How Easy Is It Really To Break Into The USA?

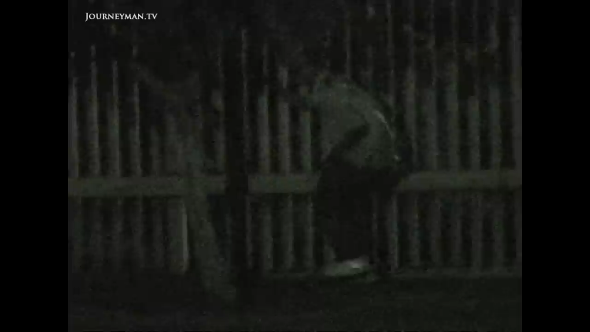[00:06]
Day and night, hundreds of immigrants from Mexico and Central America are trying to break through this fence and find work and a new life in the USA.
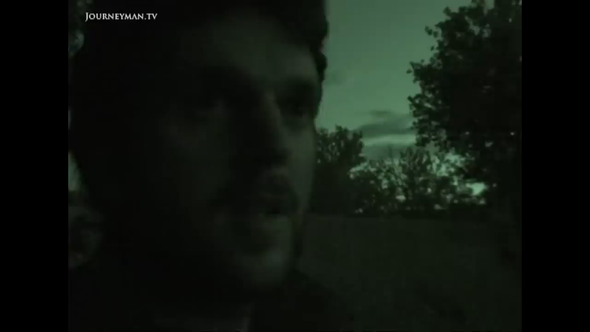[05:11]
Before we're into the territory of the United States.
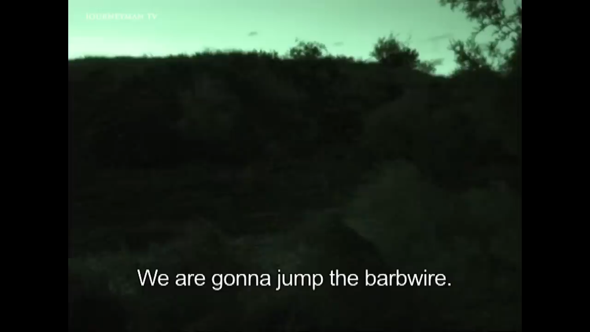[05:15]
We're going to throw the alarm. It's American territory.